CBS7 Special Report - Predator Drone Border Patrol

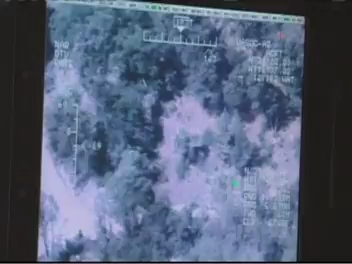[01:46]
It can detect things such as footprints, tire tracks, areas where vehicles or people and equipment are staging.
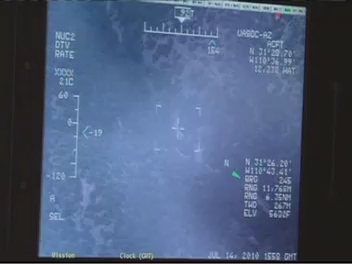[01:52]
Also included is a cloud-penetrating synthetic aperture radar.
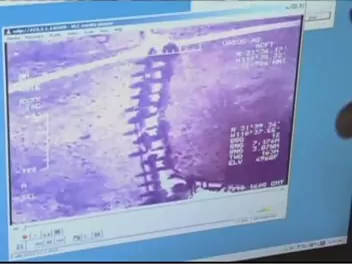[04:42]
This is the main camera that is looking literally through the clouds to different structures on the ground. It's a very expensive Band-Aid. I don't think it really addresses the root of the problem.